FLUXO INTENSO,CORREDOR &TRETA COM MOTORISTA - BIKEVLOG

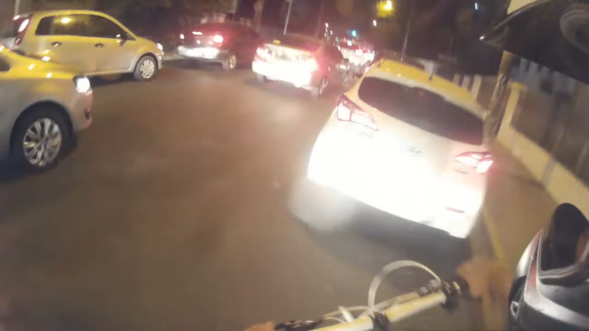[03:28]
Tá embaçado hoje, hein, velho. Tá embaçado hoje, tio. O corredor do lado tá fechado. Aí. Esse aqui não vem. Cadê Diego? Descendo. Tem que esperar aí, mano.